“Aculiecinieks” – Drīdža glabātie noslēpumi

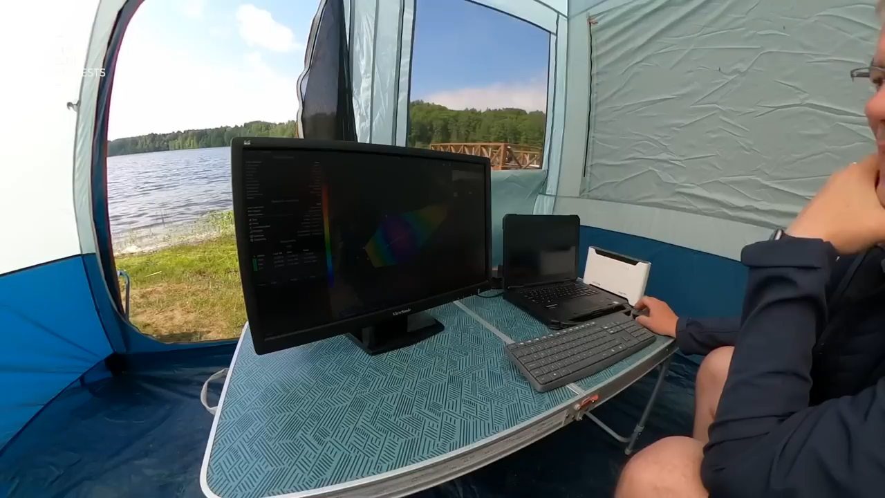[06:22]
Nu, ir pušīdzāta taciņa. Üh. Aitināks appakaļ, tu redzi, cik daudzi viņš nomērīs, tāds, liks nākošo taciņa, vienkārt nezinu jo dziļumu.
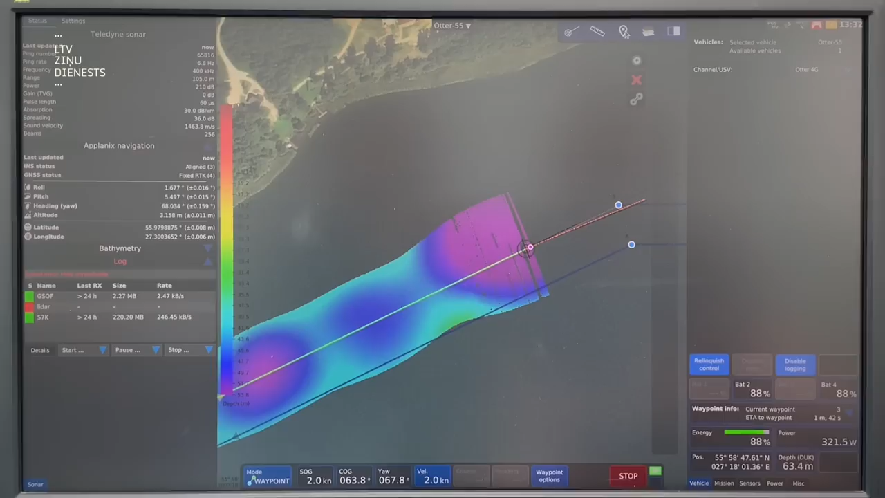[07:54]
On screen: speed 2.0 kn
Līdz ar to nepaliek nepamanīts neviens priekšmets, akmens vai jebkāda veida, teiksim, šķēšķi, kas uz ūdens ir, kas saistīt ar kuģošanu.
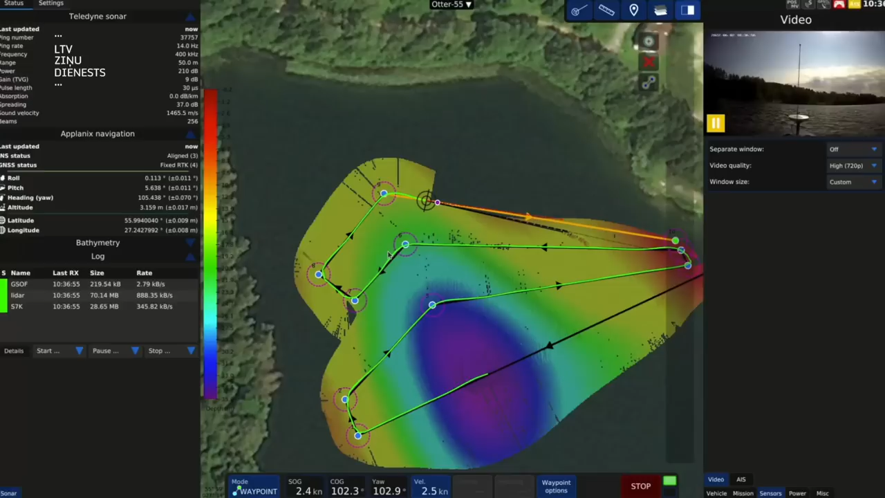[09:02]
tas arī tiek apstādojušos datus arī izlabotas, lai mēs iegūtu tikai to, pēc kā mēs braucam,
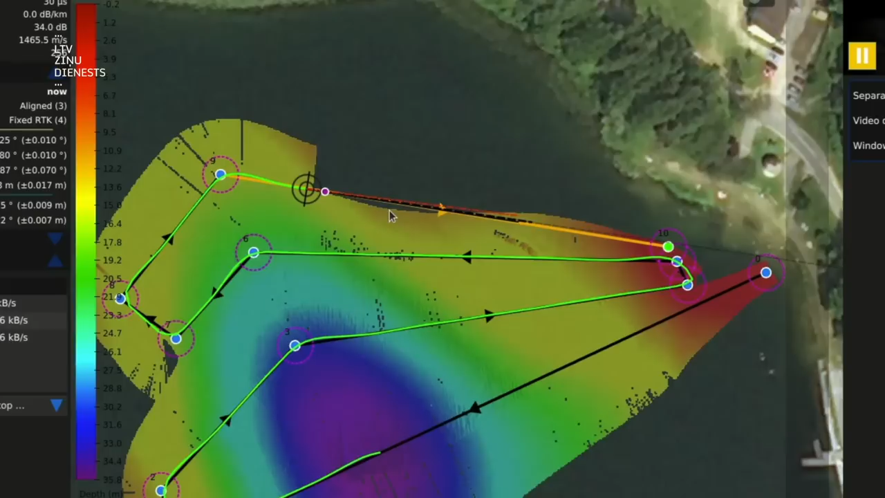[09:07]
tātad gultnes dziļumu un pašu gultnie raudzību.
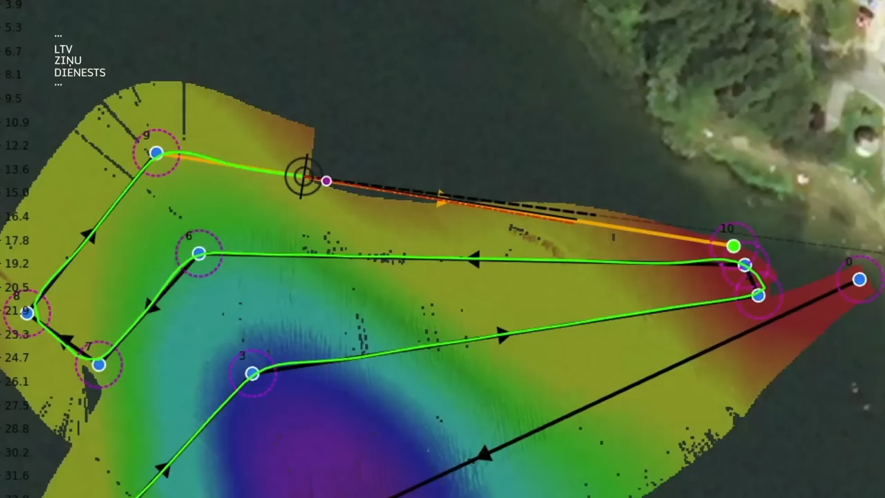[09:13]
Bet, neskatoties uz bezpilota peldu līdzekļa mēri instrumentiem, tomēr hidrogrāfija izmanto arī pašu zondu, lai nomērītu skaņas ātrum, kas palīdz precizēt dronu iegūtos datus.
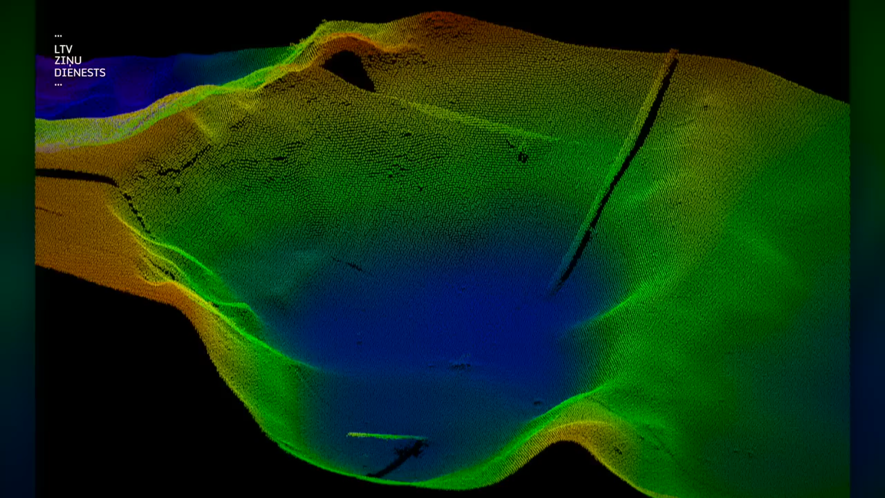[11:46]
Drīdža dziļākā vieta ir atrasta un tā ir 66,17 metrus dziļa,
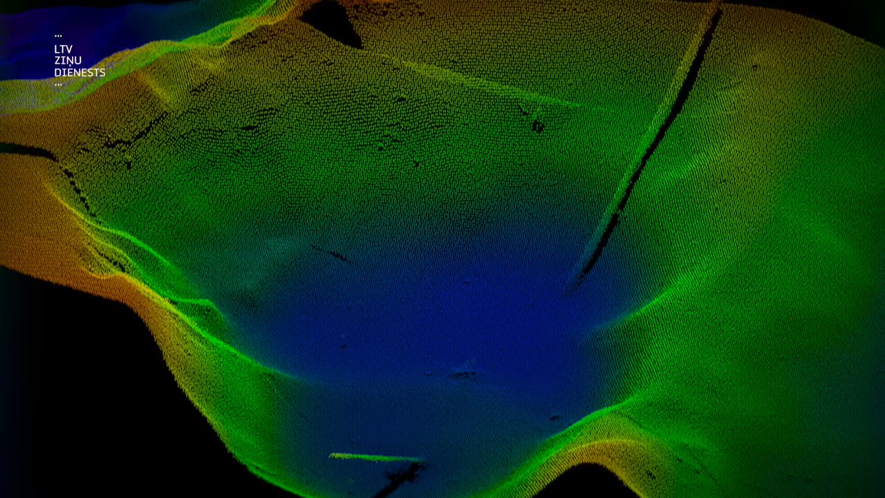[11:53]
kas nozīmē, ka drīdzi pilnīgi droši varam saukt par Latvijas un Baltijas dziļāku ezeru. Viena no peltlīdzekļa funkcijām ir dziļuma mērīšana, bet ne mazāk svarīgi ir tā spēja izveidot datu mākvoni, kas veido gultnes reliefu.